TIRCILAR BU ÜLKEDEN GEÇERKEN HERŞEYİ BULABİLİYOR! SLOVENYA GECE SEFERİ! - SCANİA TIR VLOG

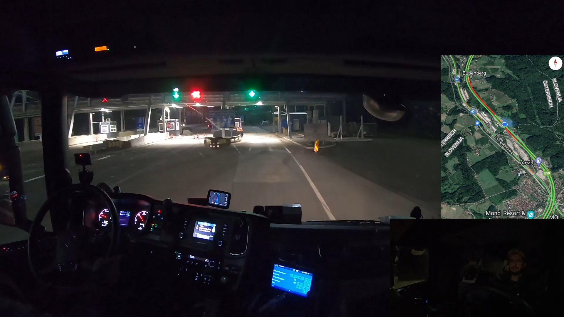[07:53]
Evet askerler burada duruyor. Sınırı koruyan askerler. Baktı Avustralya plaka mülle arabası. Dedi geç. Sen zaten Avustralya alasın. Yalla. Işıkları açalım. Zaten arabamız boş. 55 tane palet var. Başka da bir şey yok. Spielfeld sağ tarafta. Sol gümrük kontrolü var. Düz.